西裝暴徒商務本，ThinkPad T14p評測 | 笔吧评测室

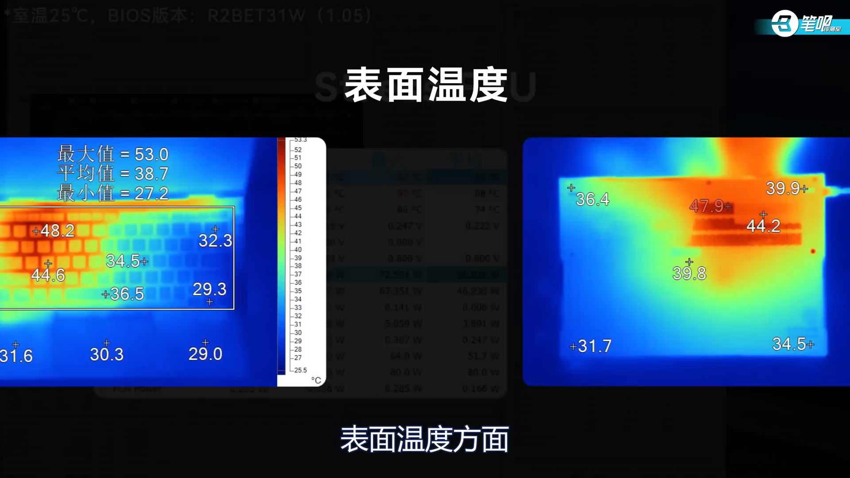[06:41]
4GHz表面温度方面由于核心位置在机身的左上方导致键盘最高温度出现在了数字二键48.2度WASD键位44.6度温度较高日常高强度使用时会受影响底面最高温44.
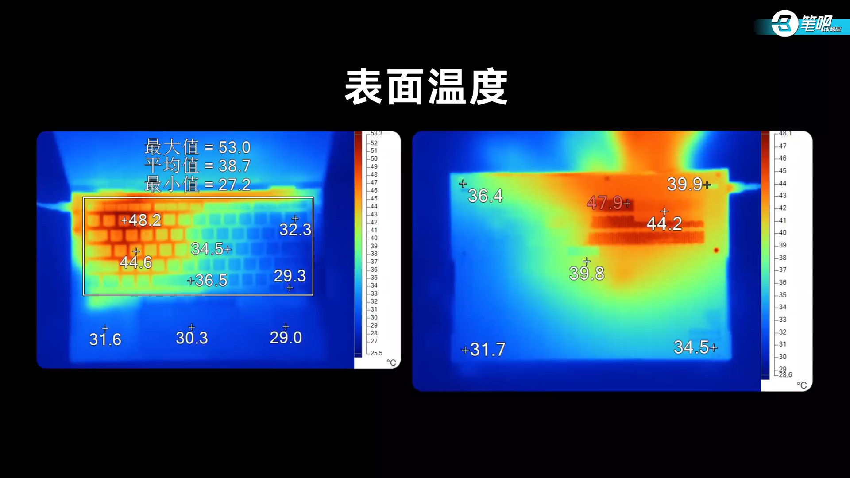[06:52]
2度同样出现在核心位置噪音方面在环境35.4分贝的情况下烤机时噪音47.